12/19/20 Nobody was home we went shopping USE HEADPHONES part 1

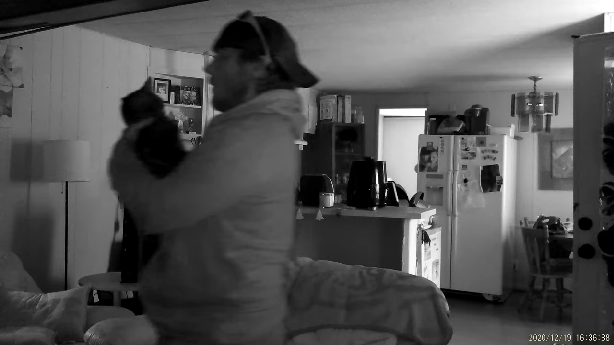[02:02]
This is my cat, everybody. This is one that I always yell at. Because he's bad. He likes to go outside.
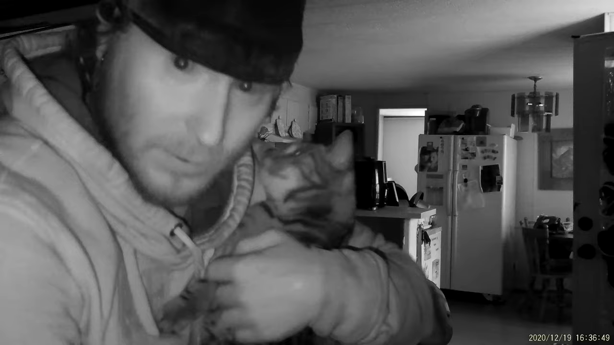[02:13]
He loves it outside. He'd rather go outside to be inside. But I have no idea how the hell he got outside. I didn't let him out last night.
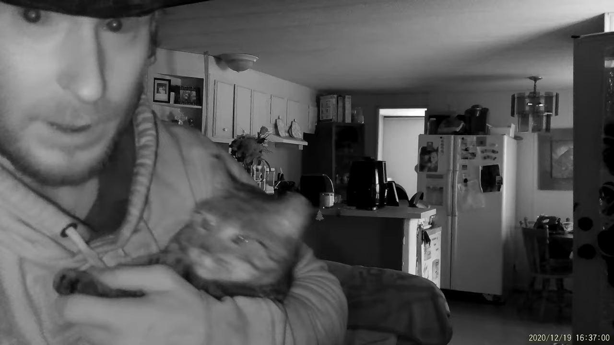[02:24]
I didn't let him out this morning. It's my buddy, but he's a pain in the ass. I love him to death, but he's so bad. As you can tell, he's also a very lovable cat. Alright, you gotta go in your room because we're leaving, buddy.